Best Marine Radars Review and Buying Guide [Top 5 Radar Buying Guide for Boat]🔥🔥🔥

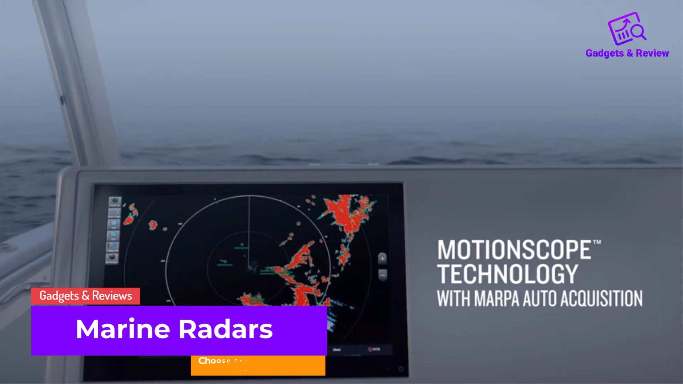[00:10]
In this video we will discuss marine radars which are best sold and achieve top rated reviews from customers. If you want more information and updated pricing on the product, please check the description box in the below.
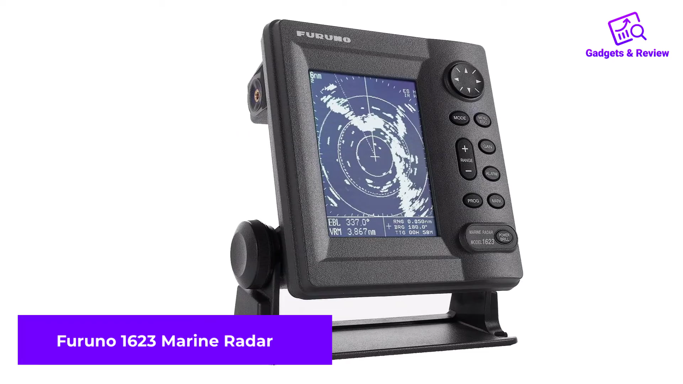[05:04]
This is an exceptional package that includes a 15-inches radome and 6-inches monochrome LCD that will help make your navigation easier and safer.
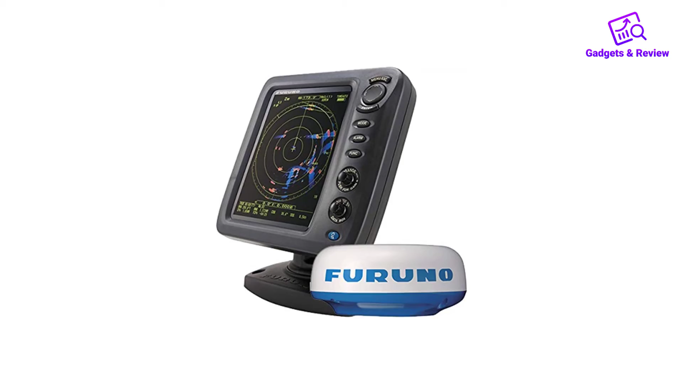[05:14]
It is a 2.2-kw marine radar that has 16-nautical-mile range and can also zoom down to
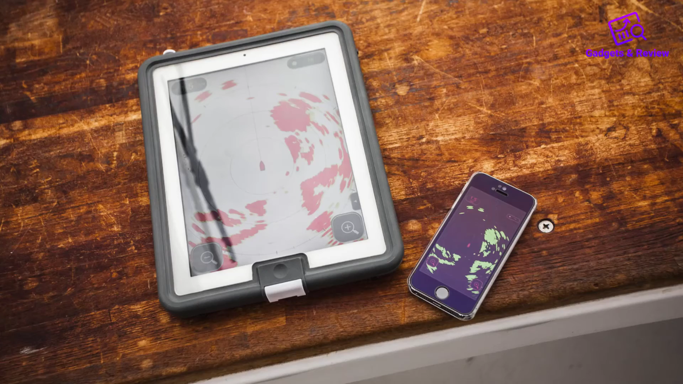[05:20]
1-8-nautical-mile for tight navigation in harbors and inlets. It has a 6.2-degree horizontal beam width that enhances its performance.
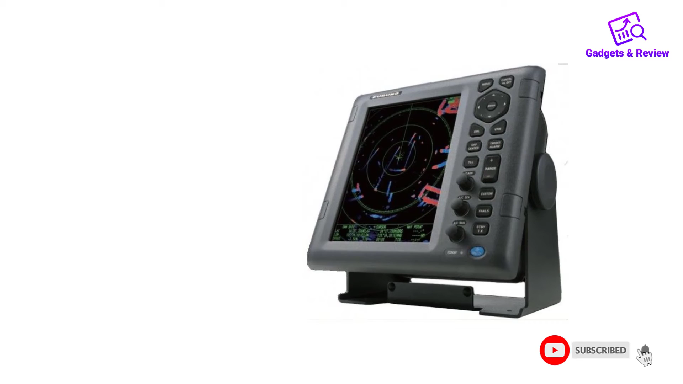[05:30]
The Furuno 1623 has several exceptional features that help to enhance safe navigation. The most notable ones include variable antenna speed, guard zone, zoom,